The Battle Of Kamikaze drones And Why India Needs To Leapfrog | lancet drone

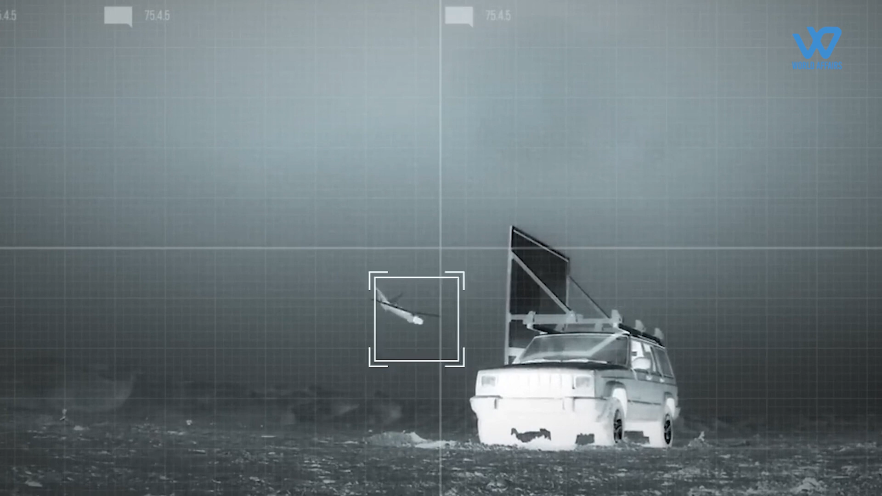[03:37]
Once a target is identified, the loitering munition can be directed to attack it,